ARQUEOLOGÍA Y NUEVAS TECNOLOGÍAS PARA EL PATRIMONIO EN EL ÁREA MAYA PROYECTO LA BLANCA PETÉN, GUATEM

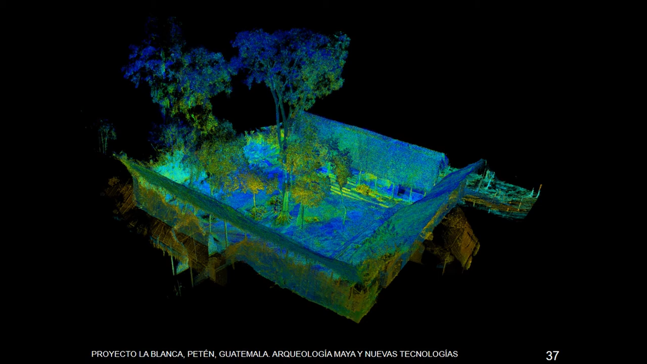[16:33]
el levantamiento con el uso del escáner láser, que esto lo hacemos junto con los compañeros de la Universidad de Florencia, que hemos desarrollado este proyecto. El uso del escáner láser, pues, nos ha permitido, en primer lugar, comprobar que los levantamientos que hemos hecho de forma manual, pues, eran correctos y sobre todo nos da muchísima más fiabilidad de las arquitecturas que estamos explorando.
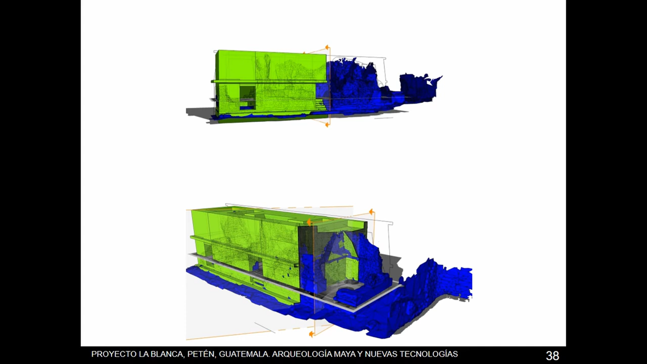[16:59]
Aquí vemos, por ejemplo, lo que sería en azul es la parte que se conserva y en color verde, pues, sería un poco la recreación del volumen de lo que sería este palacio que hemos visto anteriormente y que luego,
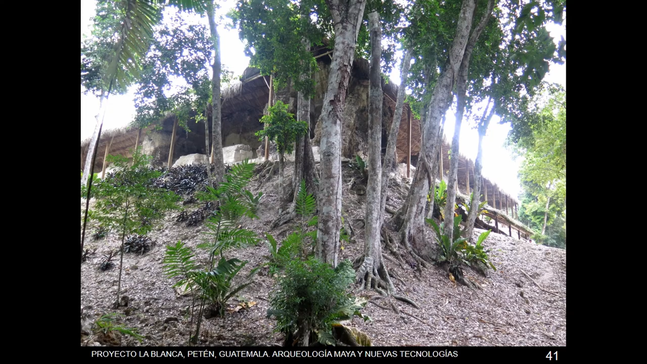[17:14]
creo que no funcionan los recursos, bueno, este es otro.
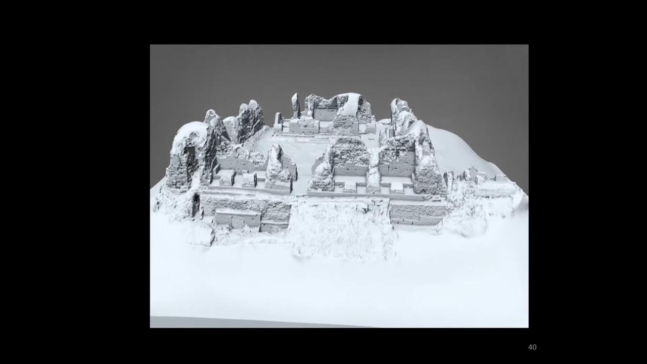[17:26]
Una vez que hemos hecho el levantamiento, esta sería la ruina arqueológica, tal cual como está,
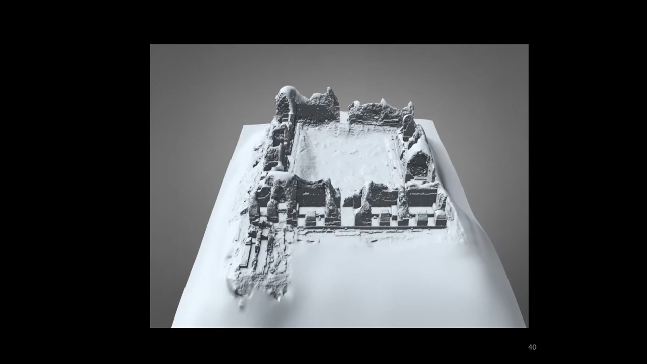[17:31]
y luego, una vez que disponemos de estos recursos, por ejemplo,
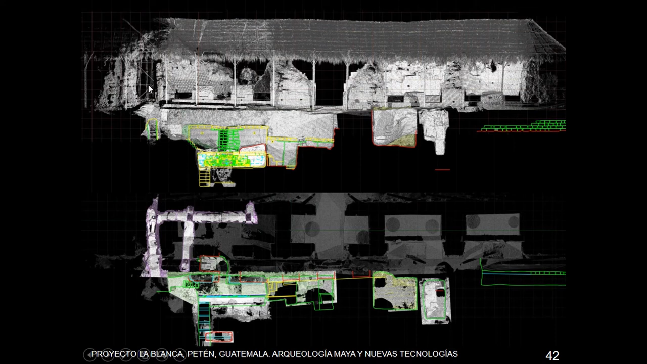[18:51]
excavación y eso es maravilloso porque nos ayuda a crear nuestras estrategias de intervención porque vamos teniendo el levantamiento prácticamente al día y esto lo hemos implementado para excavar la subestructura que estamos excavando ahora de este gran palacio de la Acrópolis de La Blanca que es esta de aquí y entonces pues nos permite cada día pues saber por dónde estamos dónde hacer nuestras trincheras de aproximación porque sabemos que los mayas eran